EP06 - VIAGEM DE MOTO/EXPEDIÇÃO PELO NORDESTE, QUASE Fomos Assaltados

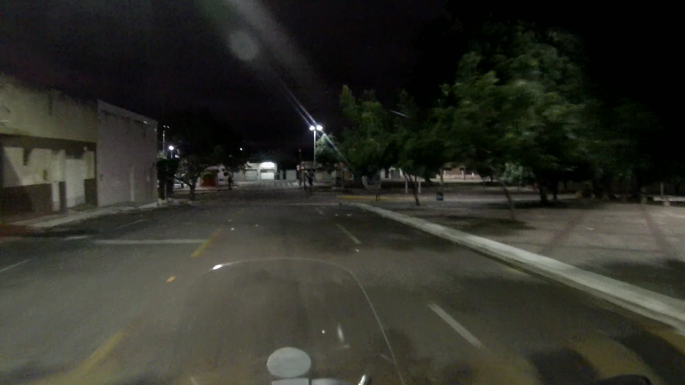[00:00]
É isso aí, estamos saindo agora da cidade de Juazeiro do Norte.